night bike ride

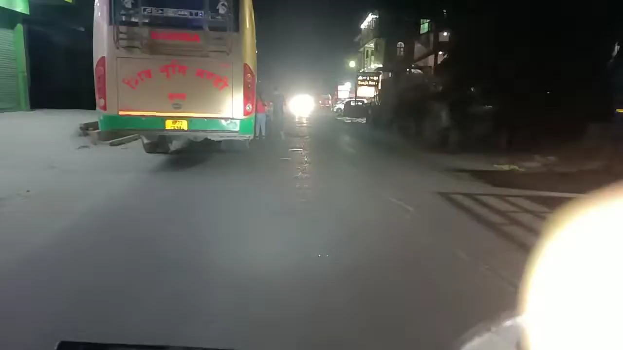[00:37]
थोड़ी स्पीड बढ़ाना, तो इधर देख सकते हैं आप, इसने गाड़ी को बंद कर दिया था।
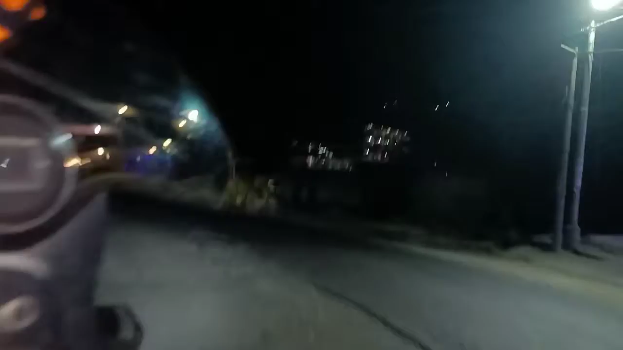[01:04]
और क्या क्या है यहाँ जो है, रोलर खड़ा हुआ है इधर साथ में, तो आप देख सकते हैं। और क्या है हमारे यहाँ बताने के लिए, और ये जो है काली लूत की सड़क है इधर।
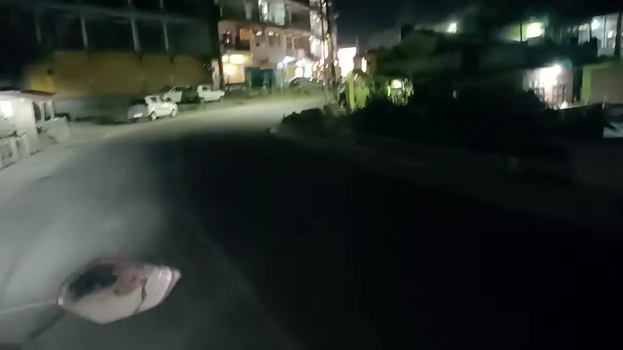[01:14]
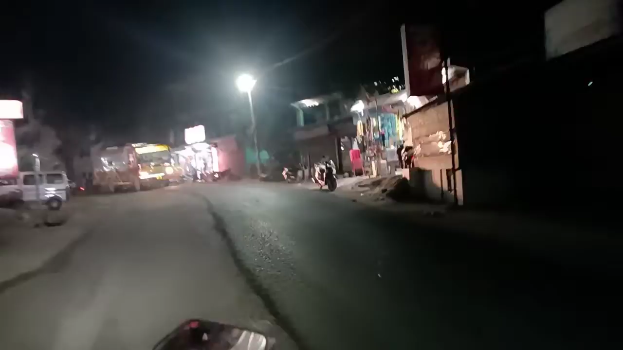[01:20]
और थोड़ी देर के बाद आपको भीमा काली टेम्पल आएंगे हम।
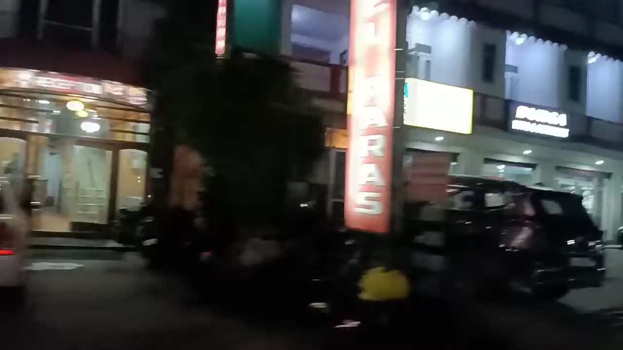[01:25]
और इस साइड भी होटल है, अगर आपने रुकना होगा तो इधर रुक सकते हैं आप। और यार व्यू कितना अच्छा आ रहा है रात का, तो आप देख सकते हैं।
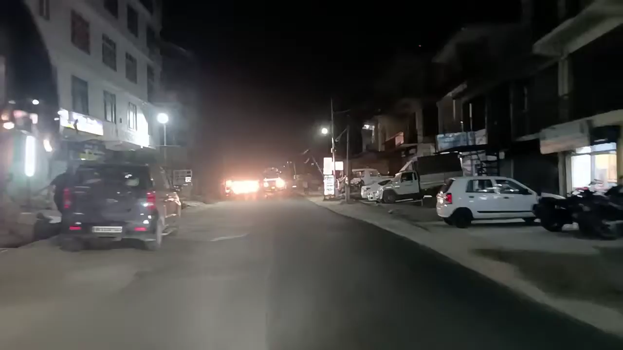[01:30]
बट
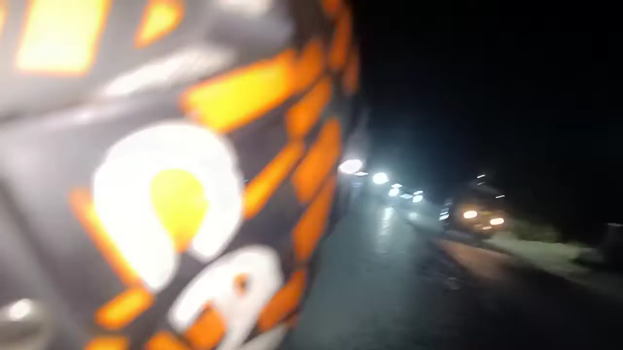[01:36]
क्लियरिटी भी नहीं आ रही है, तो आवाज़ में आपको दिक्कत आएगी थोड़ी थोड़ी, आवाज़ क्लियर नहीं आएगी आपको।
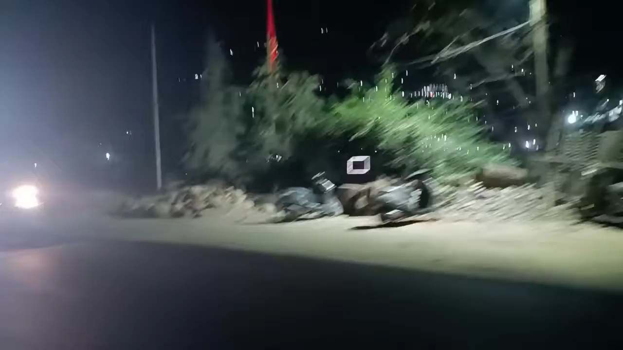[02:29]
और रात को रोड भी बहुत खाली खाली रहती है।